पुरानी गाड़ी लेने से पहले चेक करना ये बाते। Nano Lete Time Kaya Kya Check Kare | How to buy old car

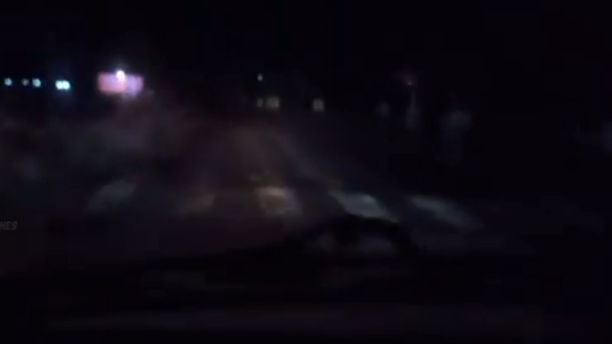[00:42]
देखा तो चलाने में तो काफी जाता प्रफेक्ट लग रही थी नो डाउट वैसे में ज्यादर स्पीड भागावे नहीं पाड़ था क्योंकि नैनो की जो हेडलेट सीनों काफी ज्यादा वीक थी
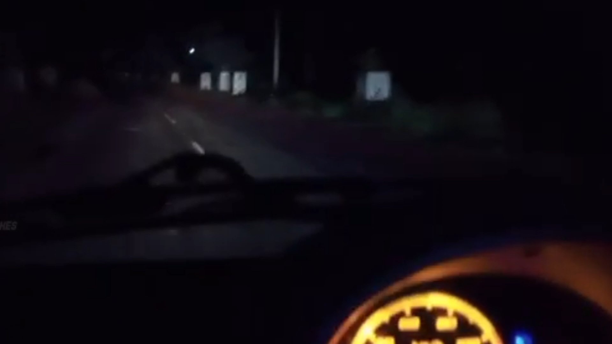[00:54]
जिसको तुरन से तुरन चेंज कराने के ज़रत थी तो मैंने बता दिया